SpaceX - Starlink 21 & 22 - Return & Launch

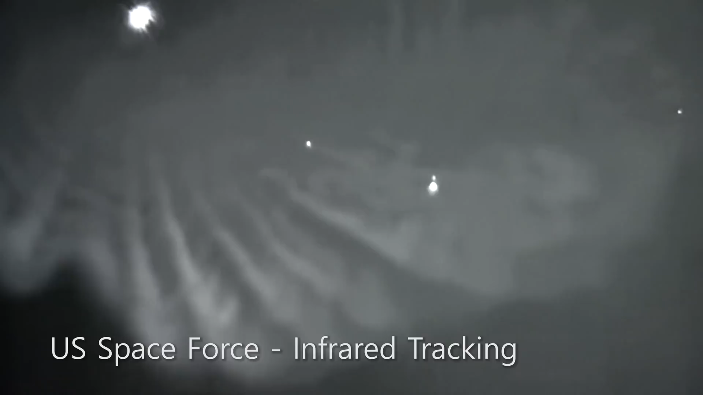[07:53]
This is a single-engine burn that brings the vehicle speed down rapidly in order to land on the drone ship. So there are both shots that we have on screen,
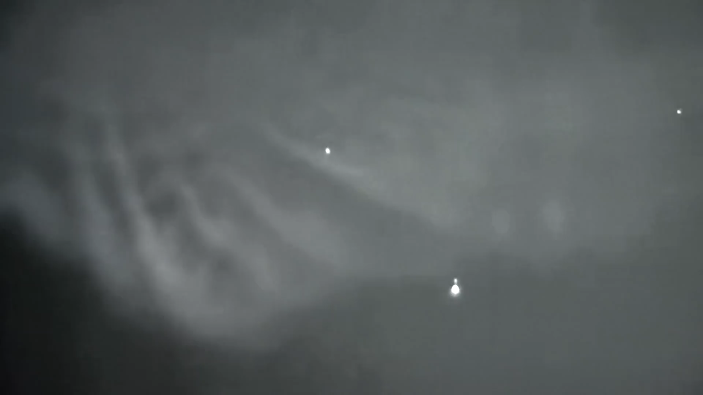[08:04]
or actually both of the second stage. We can see the large plume on the left-hand side. Everything continues to look nominal.